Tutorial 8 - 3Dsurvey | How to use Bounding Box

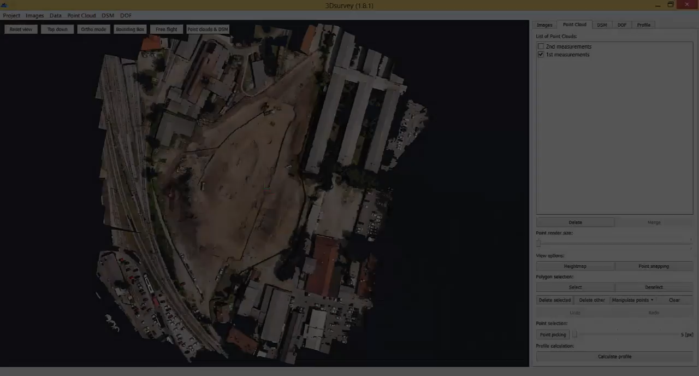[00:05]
Today we're going to show you the functionality of the bounding box. This is a useful tool for two reasons.
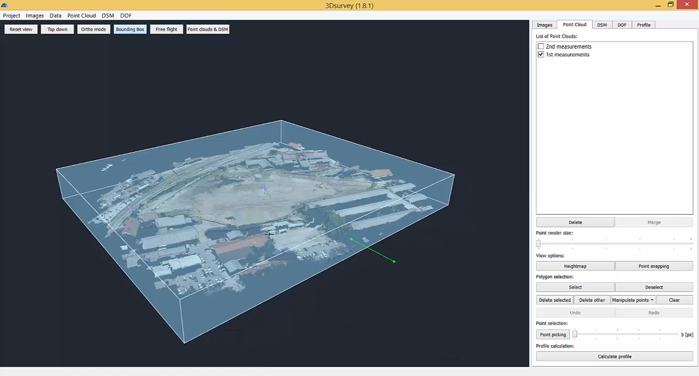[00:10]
First, you can freely move sections left, right,
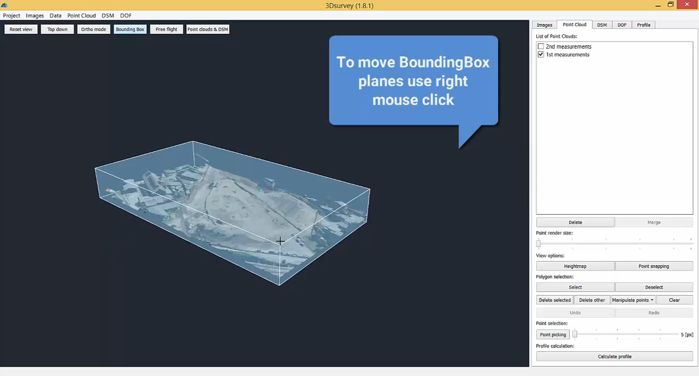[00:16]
up or down, and the tool lets you easily inspect the data inside the box,
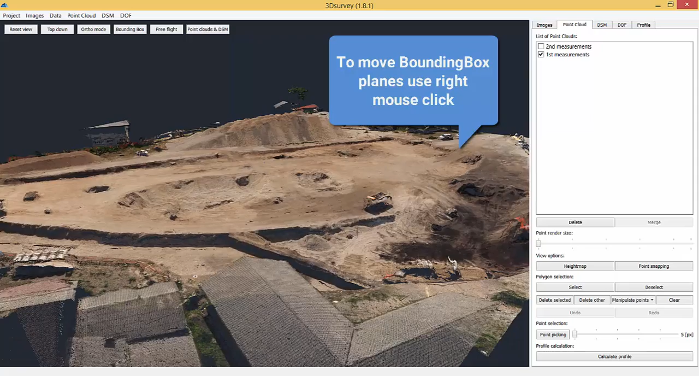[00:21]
whilst ignoring everything outside your box selection.
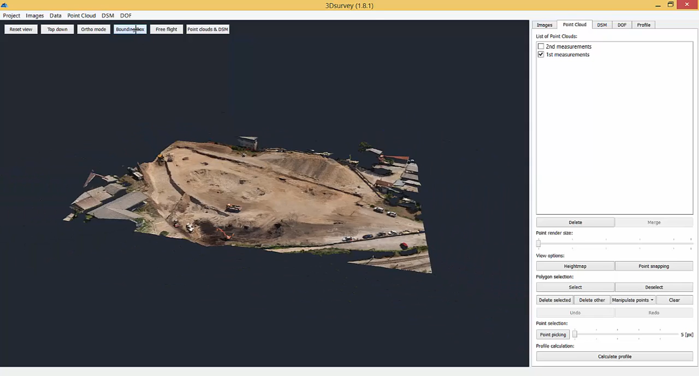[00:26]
Second, sliding two opposite bounding box panes together will give you a 3D profile of the surface model.
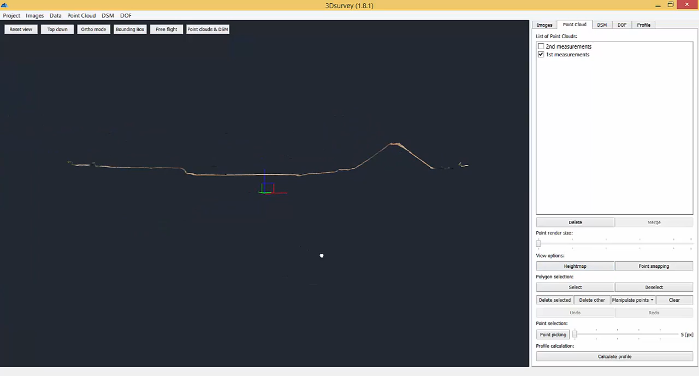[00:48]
Turning on the height map will visualize the height differences even more clearly.
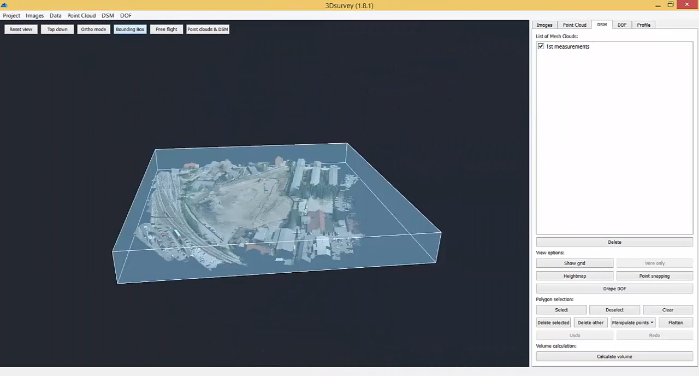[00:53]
You can use bounding box in either point cloud tab or DSM tab.
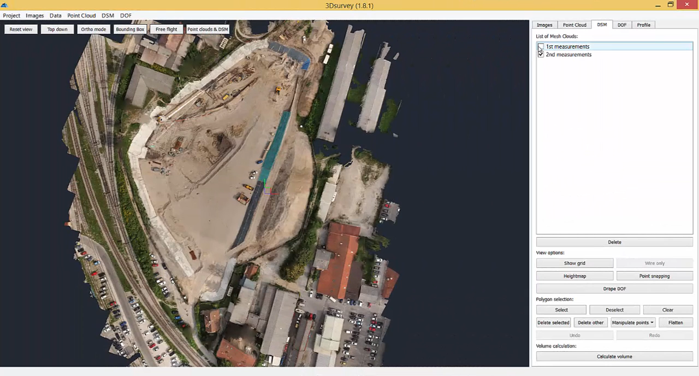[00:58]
It is possible to inspect the differences between several point clouds or surfaces, of course.
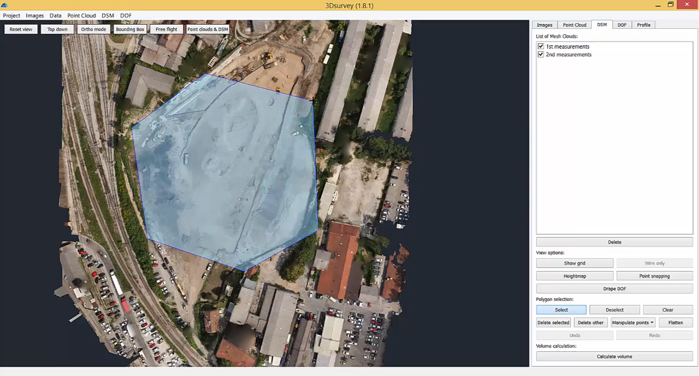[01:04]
For example, if I load two point clouds from the same area but measured at a different time and use bounding box,
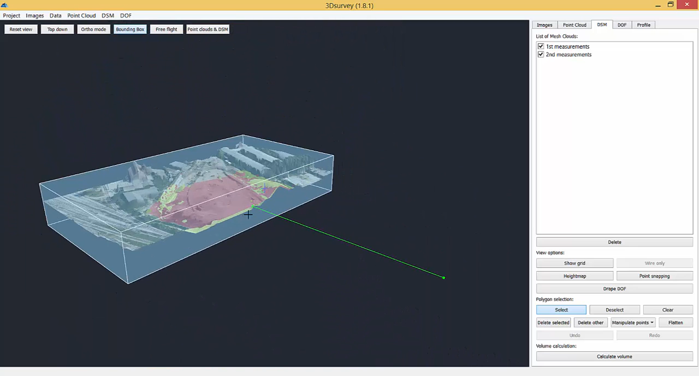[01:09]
I can clearly see the difference.
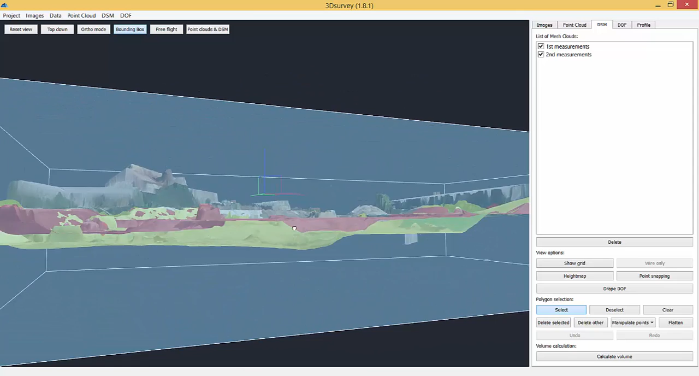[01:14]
This is what it looks like in the DSM tab.